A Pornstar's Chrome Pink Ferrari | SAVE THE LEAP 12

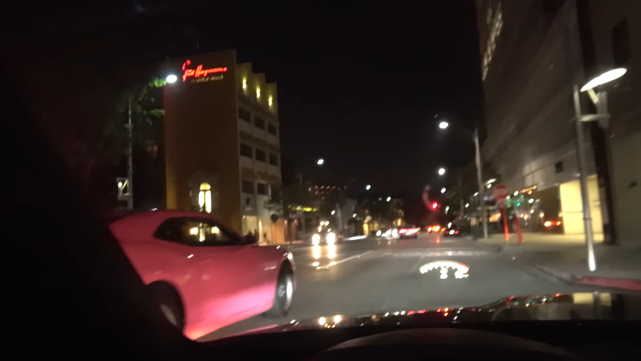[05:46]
bro Look at those wheels That's the thing, too
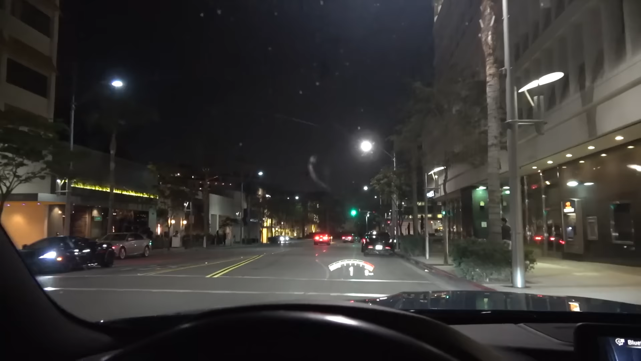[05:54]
What the fuck happened? Oh, look, they're telling this scooter guy to get the fuck out of here Dude, they got...
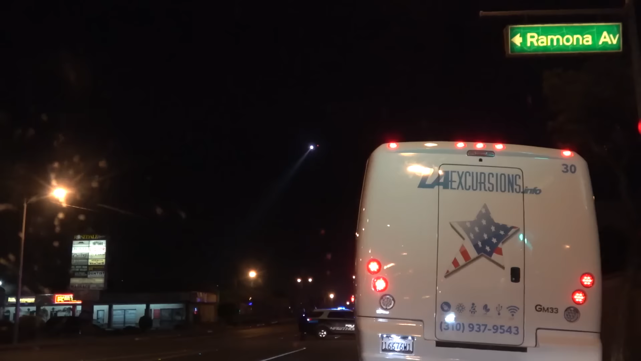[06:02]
Look, LA excursions Could it not get any better? Like, I hope somebody's on tour right now Geez Hey, they got new vehicles At least a Hawthorne Yeah They're all murdered out as hell, too Yeah, look at that, dude Oh Right?
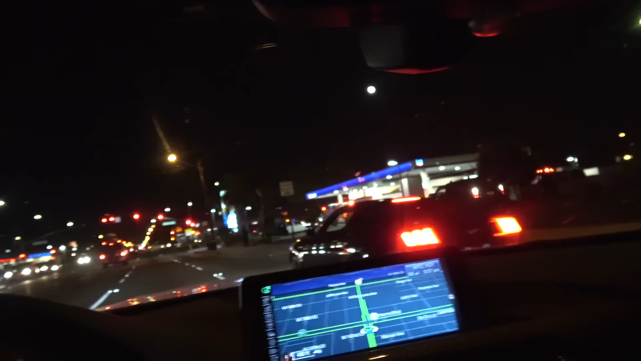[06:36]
What the fuck? Oh, okay Oh, shit What the fuck?